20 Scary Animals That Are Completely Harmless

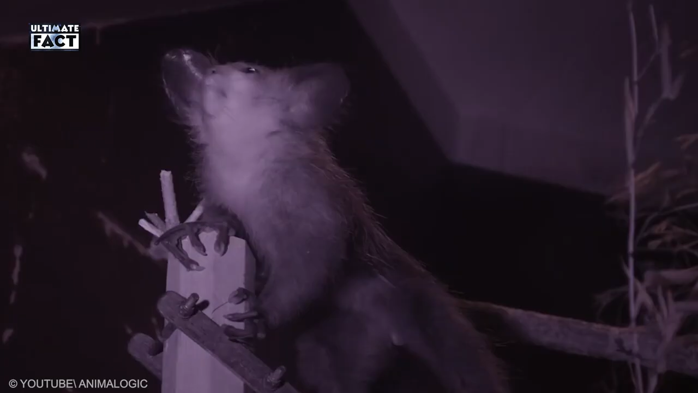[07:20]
They have a long bushy tail, round big eyes, dark color, and slender fingers.